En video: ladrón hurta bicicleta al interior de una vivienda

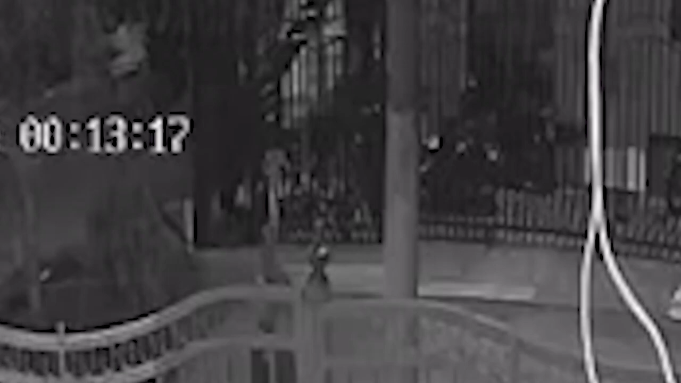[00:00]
En el registro de cámaras de seguridad, un ladrón llega hasta una vivienda que se encuentra ubicada en el barrio San Judas de la Comuna 3.
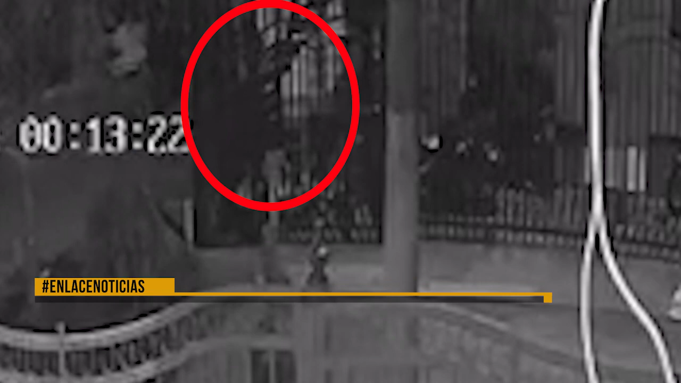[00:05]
En el video se observa la forma como este hombre se sube a una de las rejas con mayor altura y entra al garaje de una casa.
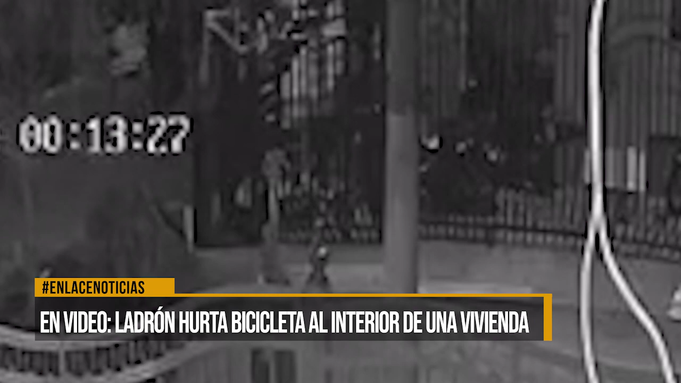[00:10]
De manera silenciosa, agarra una bicicleta y salta por estas plataformas de hierro cayendo a la parte de afuera y resbala con el elemento que llevaba en su mano.